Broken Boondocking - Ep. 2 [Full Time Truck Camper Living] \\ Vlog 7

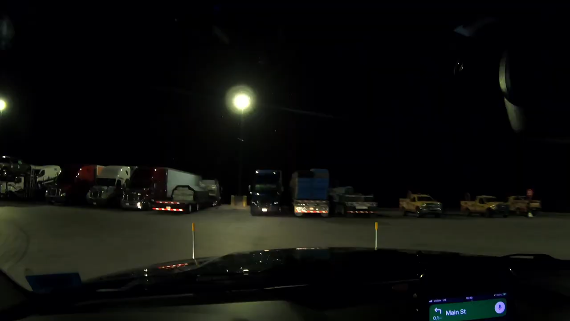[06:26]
We're used to seeing a lot of big rigs, but this place just brings it to another level.
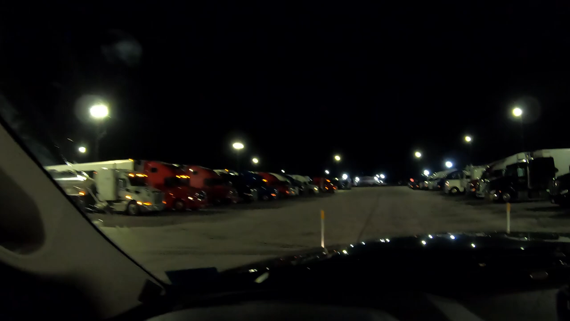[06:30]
There's like two or three rows of this.
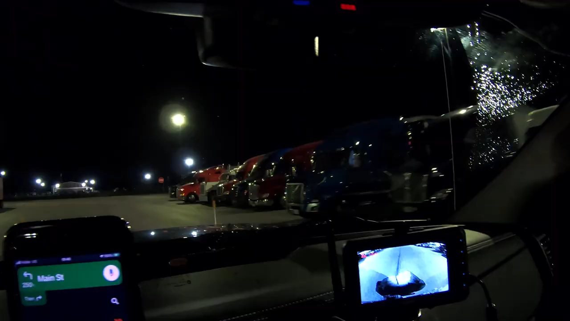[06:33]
There's, I don't know, probably at least 100 trucks here. Well, we see Dallas in the distance now. We have 22 miles left to get to the Walmart that we're headed to.
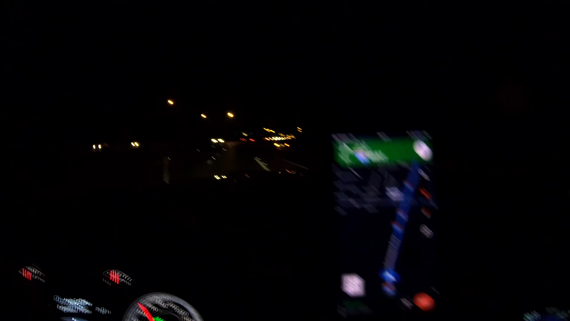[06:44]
It's always beautiful to see the city at night.
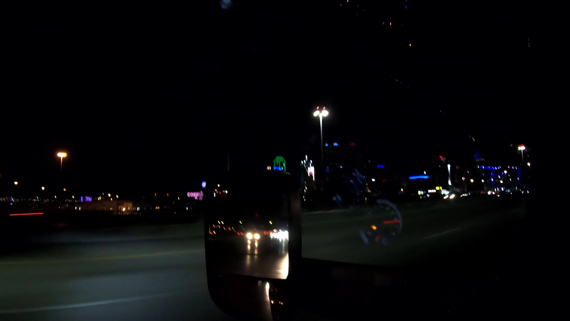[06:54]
Very pretty. Look at that, even their cranes are lit up blue.